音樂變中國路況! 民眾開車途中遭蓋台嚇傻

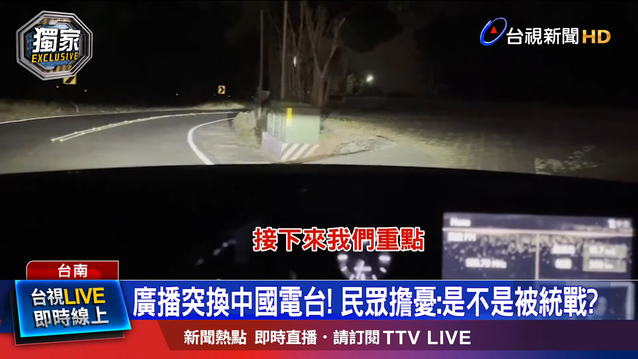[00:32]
台南172线道开车开到一半广播电台突然转换频道你没听错广播电台开始播报中国福州路况让车上民众当场傻眼